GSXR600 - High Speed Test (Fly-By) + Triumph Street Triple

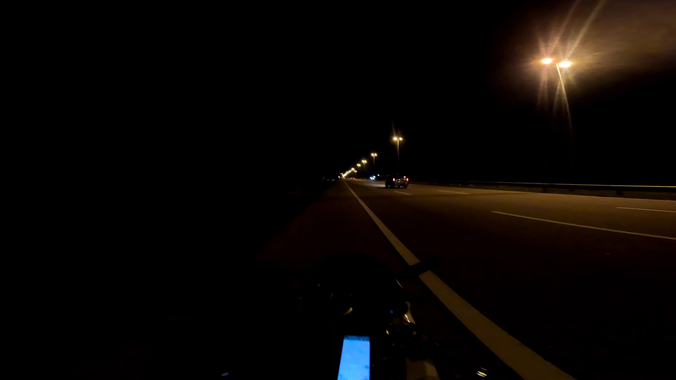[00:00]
Hey everybody, this is Member President and welcome to my channel. And tonight I'm taking this GSXR600 on a top speed ride. As you can see, it's a very long stretch of road. And we are going to see how does it sound like on a flyby, because I already got a friend who's going to be waiting for me. I'm waiting for his stacks right now. Once he's ready, then we're good to go.